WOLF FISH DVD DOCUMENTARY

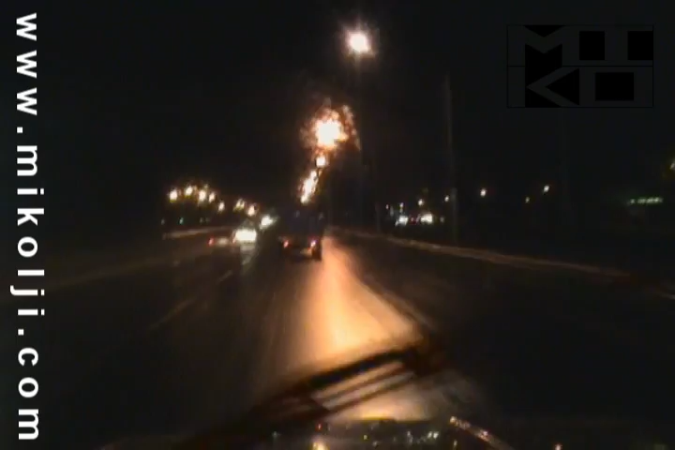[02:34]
It's 4:30 in the morning, August 16th, 2006. We are heading southeast down to the small town of La Paragua.